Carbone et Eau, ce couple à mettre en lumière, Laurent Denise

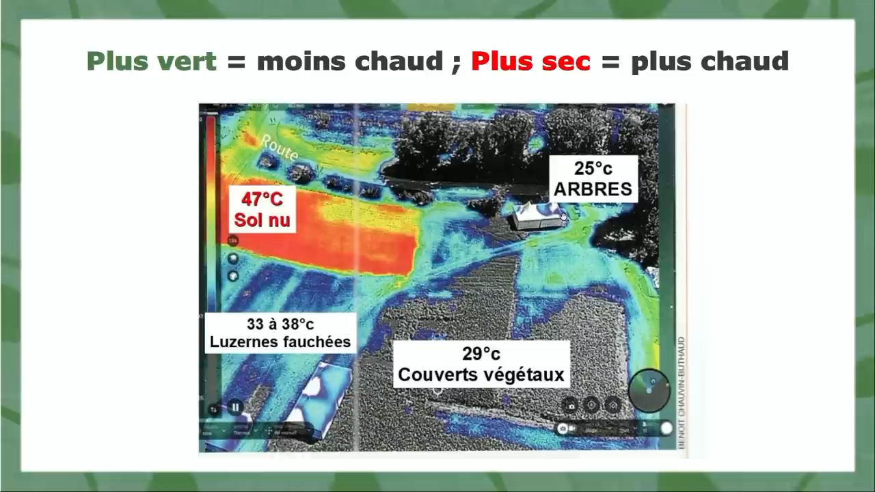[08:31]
on prend en caméra thermique la température des sols. Si vous regardez un sol nu, c'est très chaud. Un sol avec une usurne qui est fauchée, c'est beaucoup moins chaud. Quand vous avez la densité végétale du moment, donc un couvert végétal épais, c'est encore plus frais. Et quand vous avez les arbres, c'est encore plus frais. Donc, plus vous avez de végétal vivant qui va transpirer, plus ça sera frais.
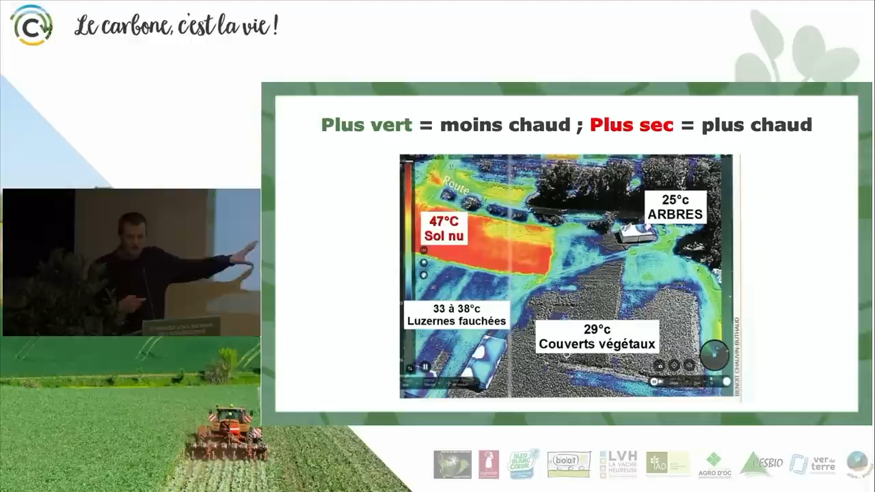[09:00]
Si vous regardez les températures des panneaux solaires photovoltaïques, vous êtes entre 70 et 80 degrés l'été. Et en fait, là, vous avez des points de chaleur qu'avec du végétal vivant, vous avez des points de fraîcheur.